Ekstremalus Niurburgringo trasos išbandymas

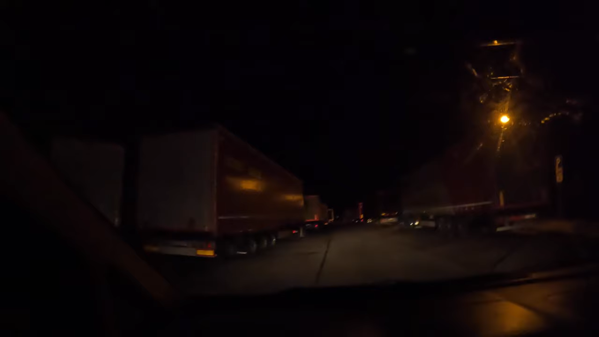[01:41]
Jau tuoj pirmą nakties. Pažiūrėkit, čia mano turėtų. Mano parkingas turėtų būti, fūros va taip susistačiusios, perpridyta tiesiog. Vainu savo. Ir nei vienos paprastos, čia fūrų tiesiog parkingas. Išsai. A, dar vienas nemiega.
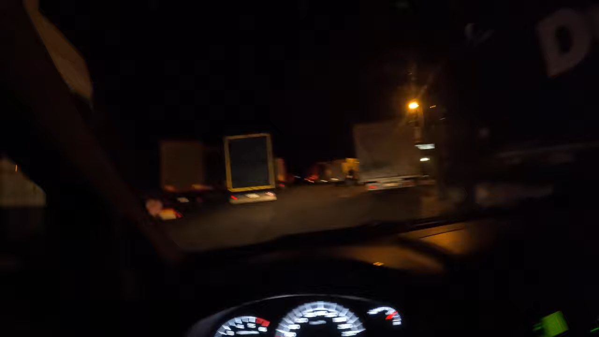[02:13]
Čia busiukas, bet čia negalima, o čia jau viso.
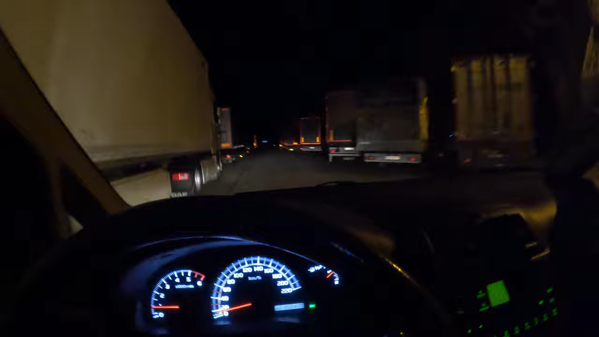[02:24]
Nu, va taip va. Ir kaip surasti miegą vietoj, visur, kiekvienas parkingas fūrų pilna, tiesiog.